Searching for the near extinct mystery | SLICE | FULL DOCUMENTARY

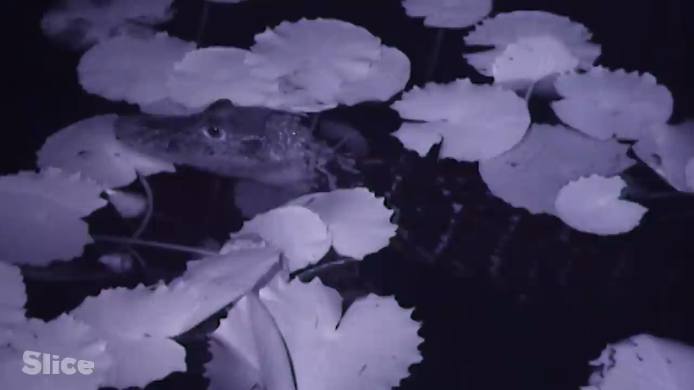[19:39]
No fish are visible to the naked eye, and the water is very black and covered with floating vegetation, which limits the penetration of light into the water, restricting the productivity of the aquatic environment. The few birds in this zone move too fast for the slow-moving reptiles.
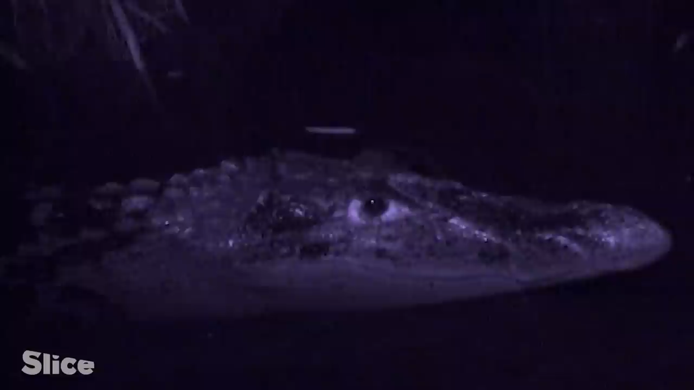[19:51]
Even though caiman do not waste energy, moving their tails once an hour and spending most of their time floating semi-submerged, they must eat something sometimes.
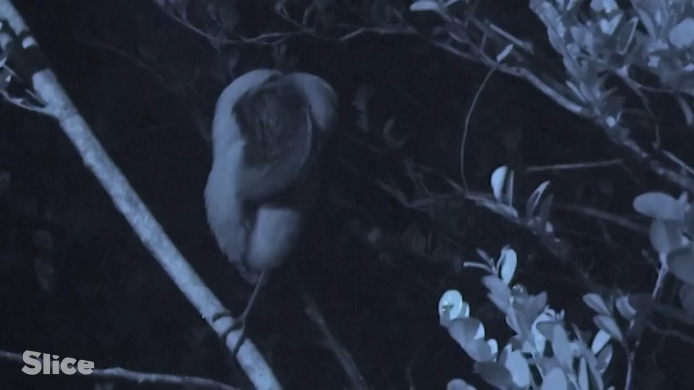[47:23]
Every night, in turn, one of the two adults sleeps on a branch so as not to disturb the chicks, while the other leaves the pond and returns,
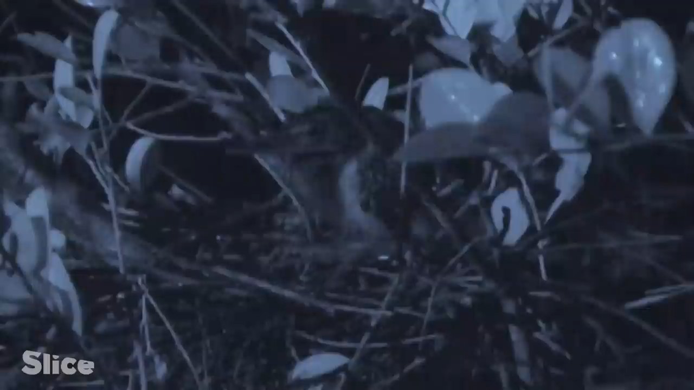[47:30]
completely exhausted after several hours of flight and fishing, and feeds the chicks by regurgitation.